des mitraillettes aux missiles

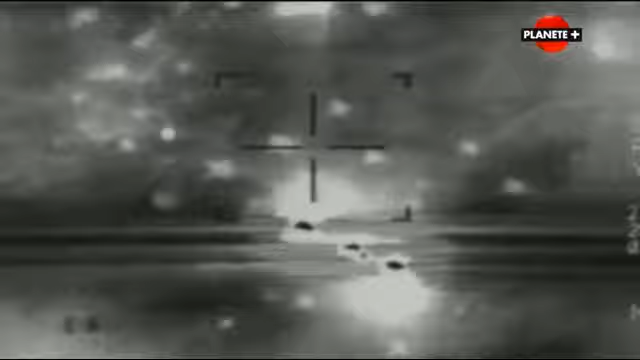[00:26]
Grâce à la protection de ces chasseurs, les bombardiers peuvent détruire les bunkers de contrôle et de commandement,
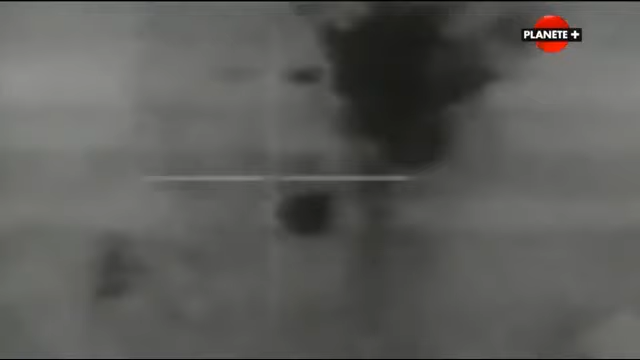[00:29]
les installations radars et les emplacements de canons et de missiles antiaériens.
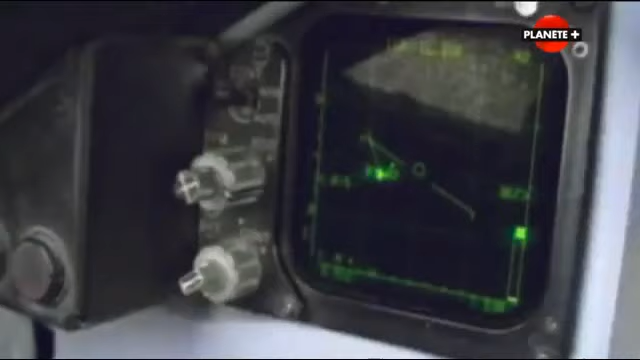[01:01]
Suite au progrès en matière de guerre électronique, de système d'armes et de surveillance,